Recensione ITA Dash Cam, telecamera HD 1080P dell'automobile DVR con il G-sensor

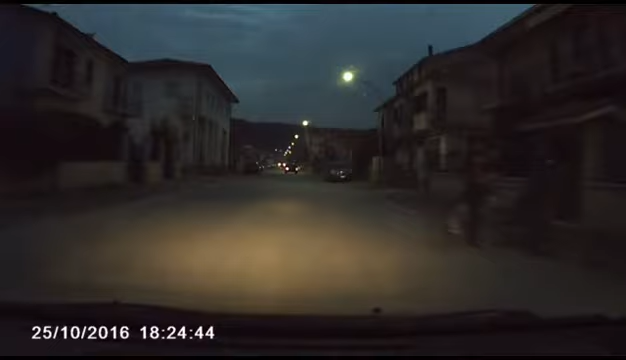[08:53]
Ciao ragazzi, sto registrando direttamente dalla dashcam. Come vi dicevo avviando l'automobile, la dashcam ha cominciato a registrare in automatico, questo grazie al fatto che viene alimentata tramite la presa accendisigari, che viene alimentata solamente nel momento in cui vado ad accendere il quadro. È molto comodo così da avere la registrazione solamente quando l'automobile è stata avviata ed è tutta automatizzata,